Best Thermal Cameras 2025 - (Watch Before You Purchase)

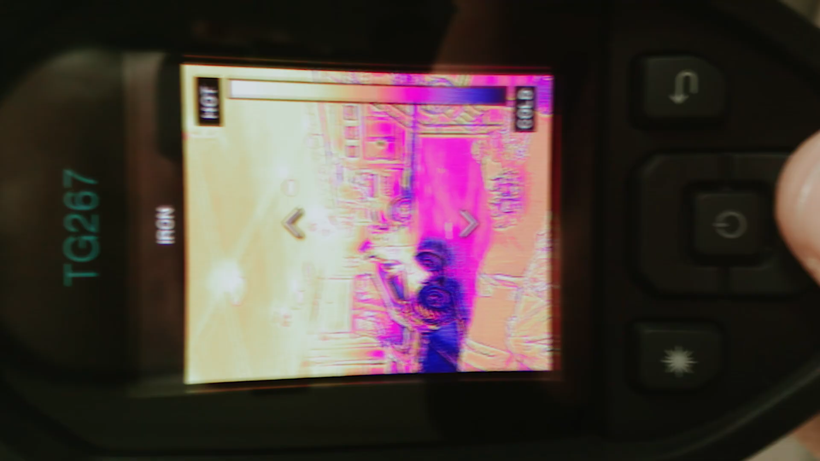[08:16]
allowing you to see critical details with exceptional clarity on the 2.4-inch LCD screen.
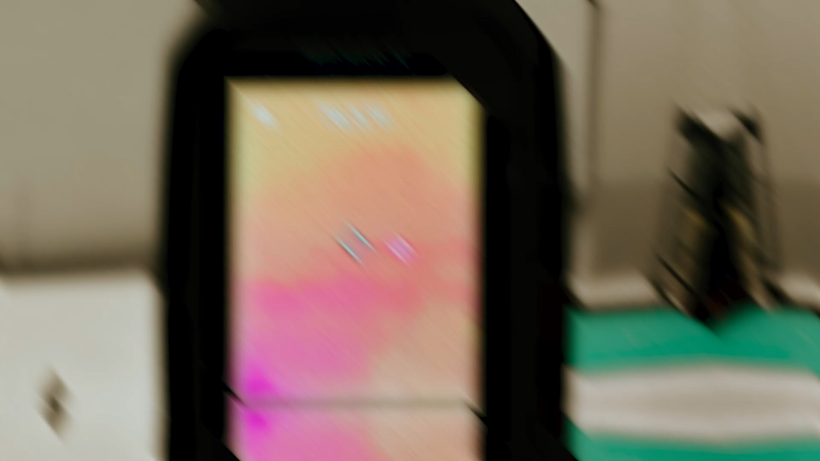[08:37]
Plus, transferring those images to your computer is a breeze, thanks to the wireless option or the included USB-C cable.